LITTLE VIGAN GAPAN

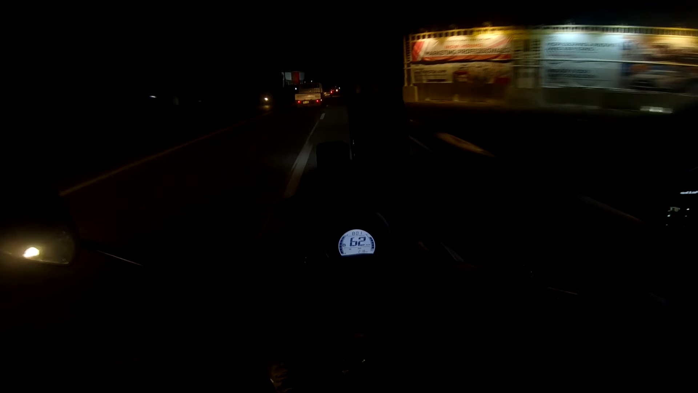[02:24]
Naku, maumuhulang pa yata Huwag naman sana
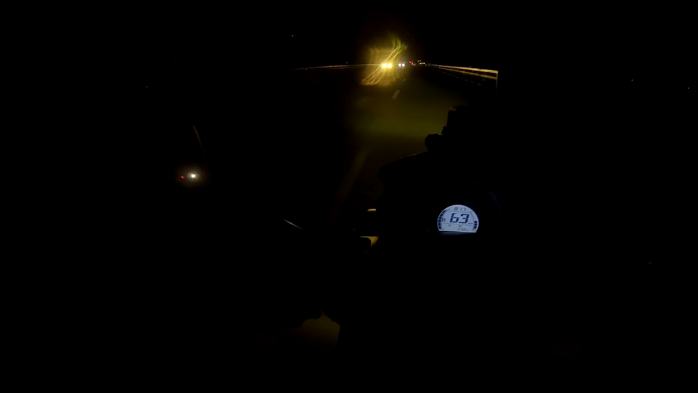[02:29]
Yun oh Lapit na tayo Dito na tayo sa gapan ngayon
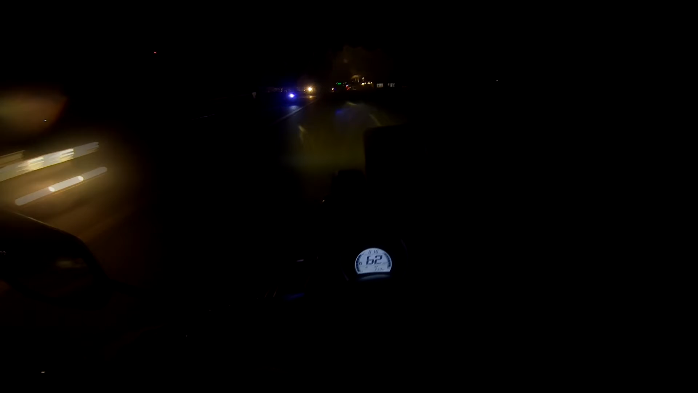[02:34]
Nalagpasan na natin ito mahabang tulay And then Ah Alam ko ano dito eh
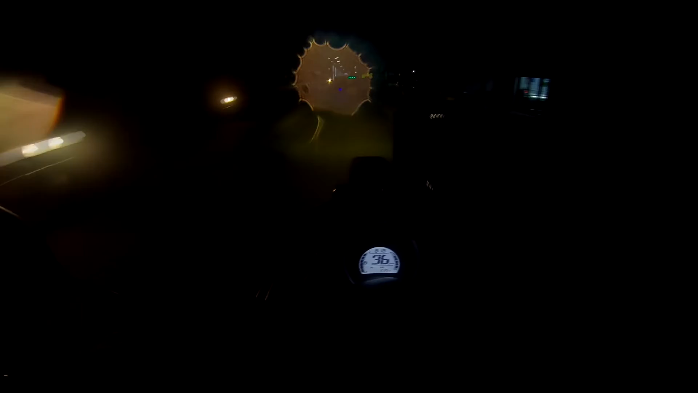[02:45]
Lili ko ka dito Alam ko eh Ayan Tingnan lang natin Kapakapain lang natin yung daan O yung ganda nung ano Ang liwanag dito
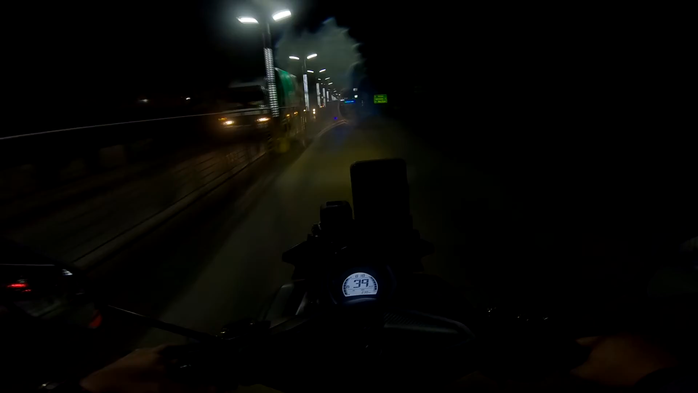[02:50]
Yun sana ano Open talaga sya Yan nandito na tayo Bukong ano
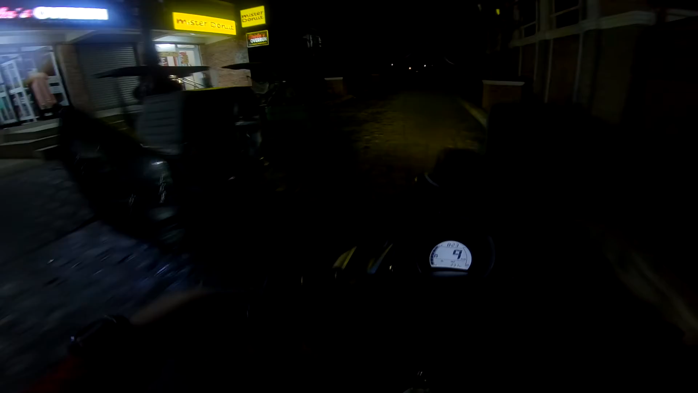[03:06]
Sarado Ayan oh Ito na yun eh oh Ayan walang tao